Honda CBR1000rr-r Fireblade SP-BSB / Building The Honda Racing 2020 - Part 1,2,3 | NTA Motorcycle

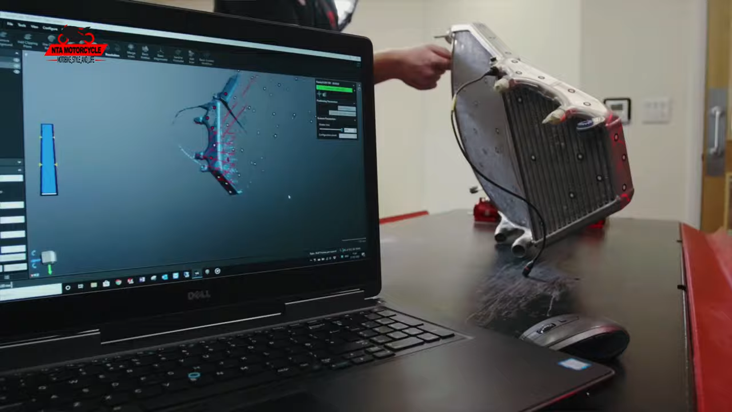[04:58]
The accuracy that we would expect to get down to would be probably around 0.1, 0.2 of a millimetre. It can be better but the tighter you make the resolution the